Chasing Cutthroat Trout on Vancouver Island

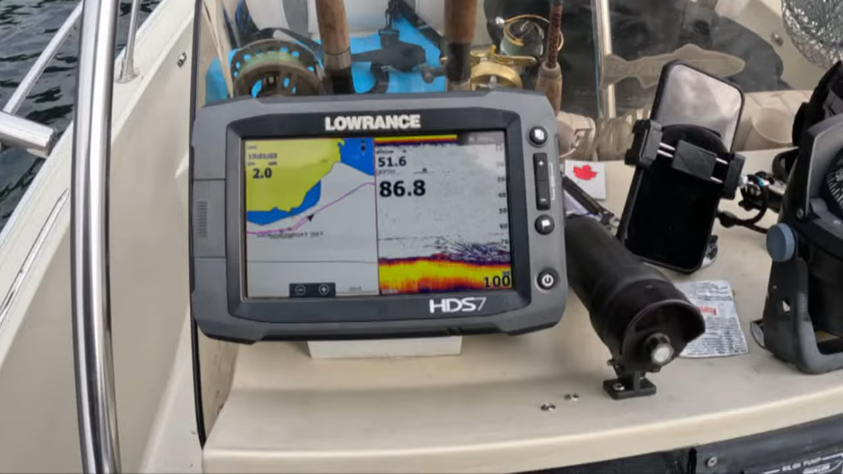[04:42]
I'm gonna say that some of those are probably salmon, if not most of them are probably salmon. Stacked up, dude. Ones that are booted up, man, they're not hungry anymore. They got one thing in mind, and that is spawning before it's too late.